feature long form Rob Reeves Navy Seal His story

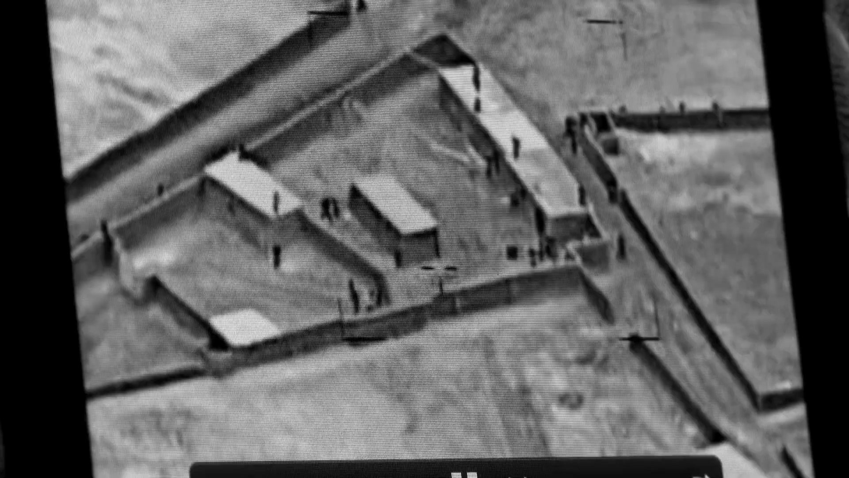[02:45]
Rob is walking across a building full of Taliban. He fires a rocket propelled grenade out of that window.